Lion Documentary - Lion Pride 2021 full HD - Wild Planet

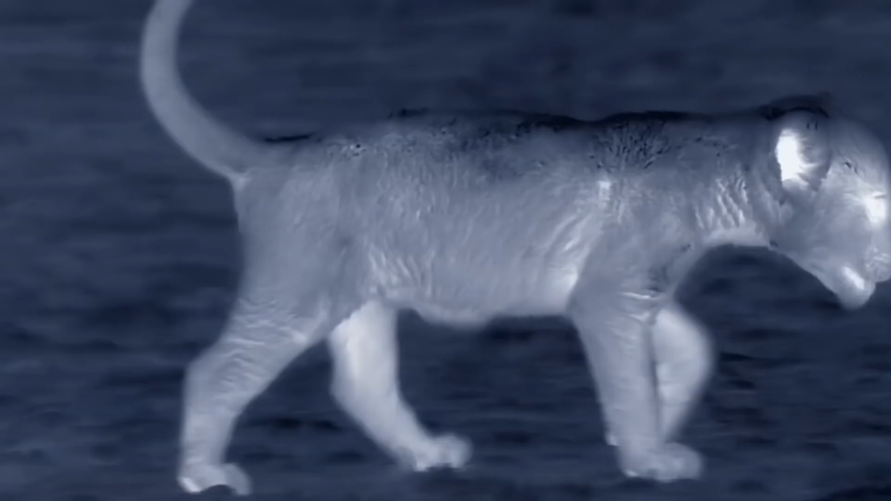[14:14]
but the cubs older siblings may not give him the safety he seeks
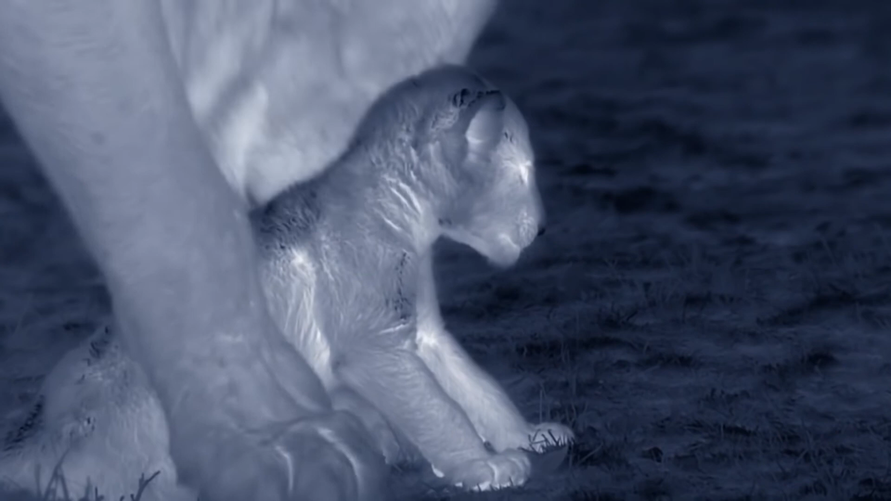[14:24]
teenagers play rough there's still resentment towards the cubs jealousies within a family are normal before the cubs came along life was better
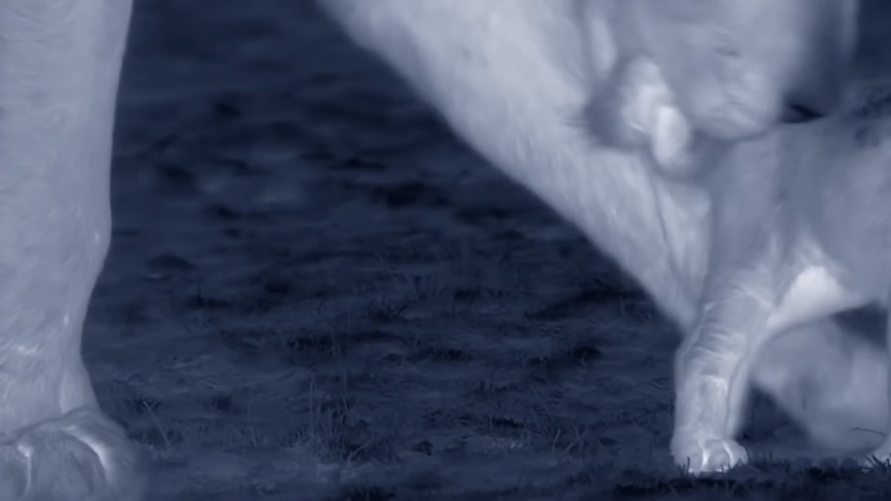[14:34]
and now they wait at the back of the queue
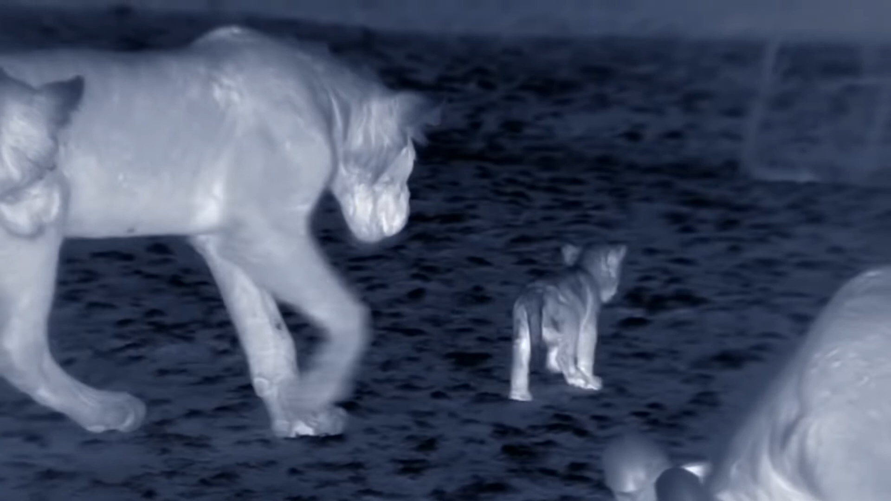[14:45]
adolescents have many conflicting instincts they recognize their little brother he's one of the family
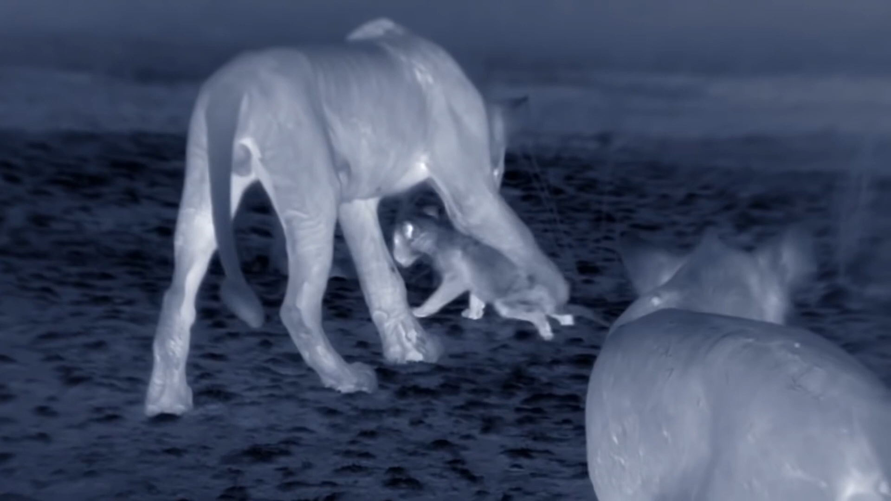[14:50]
but lion males are cub killers an instinct needed for when they take over a pride and now
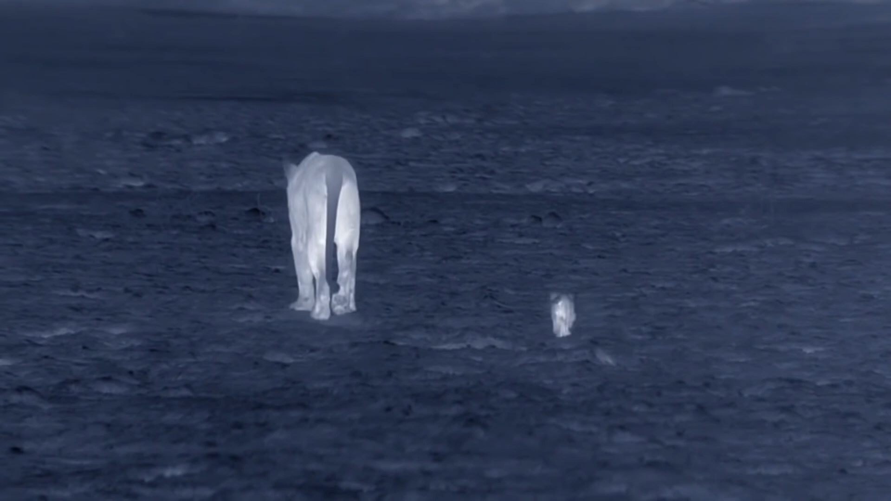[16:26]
Reprimanded, the adolescent gang heads back to the pride. There's a rumbling like distant thunder.
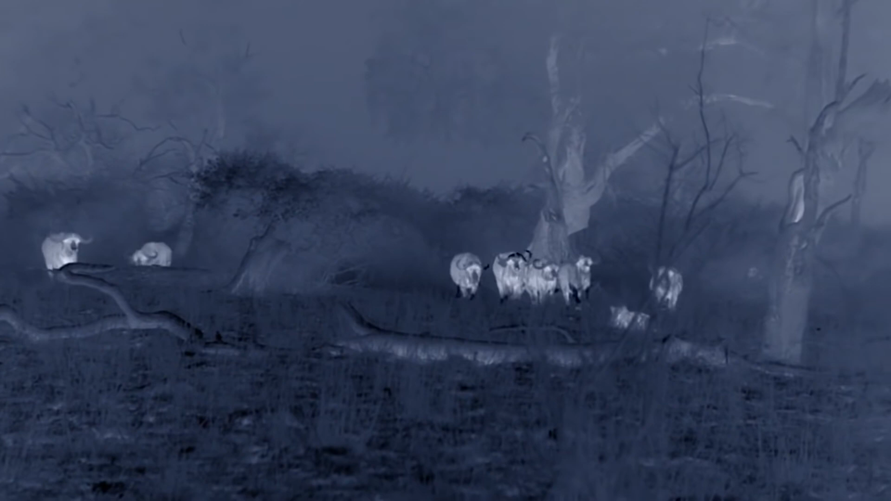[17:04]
The professional hunters, the lionesses, are at work.